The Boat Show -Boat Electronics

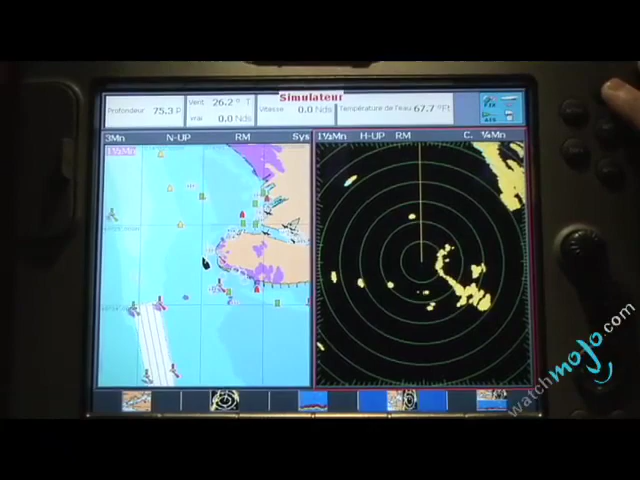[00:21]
integrating basically where you are with what's around you being radar, where you are being GPS,